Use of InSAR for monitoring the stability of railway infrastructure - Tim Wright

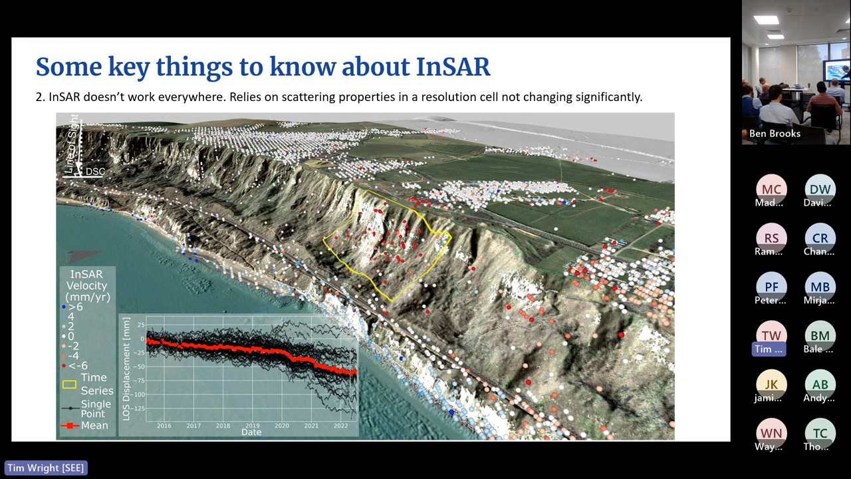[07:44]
if we just rely on natural reflectors, we're not in control of where those reflections come from. But again, we can get a nice time series showing the movement. In this case, we've got something like 7 centimeters of movement over that time period.
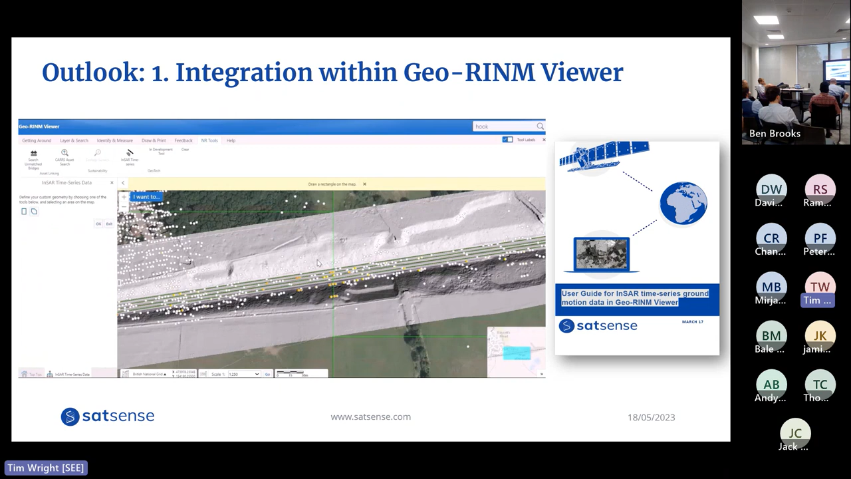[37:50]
You can nice thing is you can see it on top of the LiDAR, you can really look at where those points are located. You can pull out the individual time series. So it's a nice tool. And we've been running a series of workshops with members of the teams to try and introduce people to the technology. There's a user guide, et cetera. So we hope that we'll get some feedback and build something that becomes more and more useful as we go on.
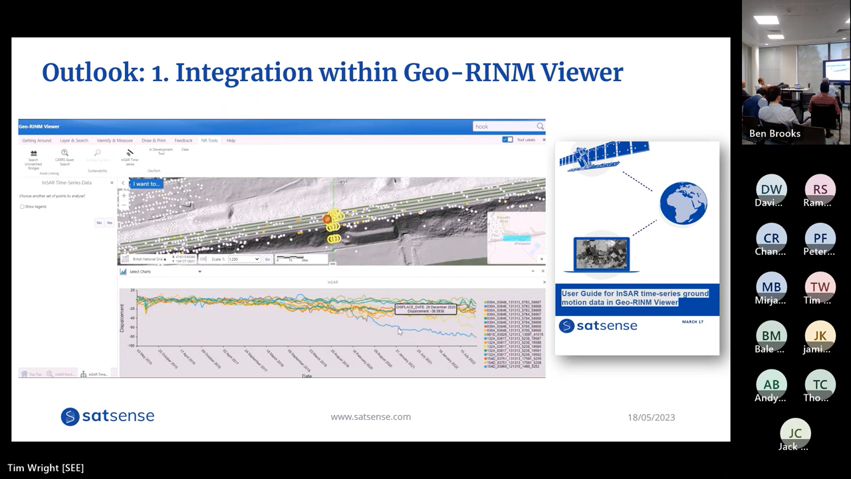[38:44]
So when you want to zoom in, it sends you, but gets the data very quickly for this size of data. There's always add up the data out about it. So we process the data as soon as the satellite comes over, we process the data as soon as we can, typically within a few days to a week, we've updated the timestamp. And that's already come up with a few nice results.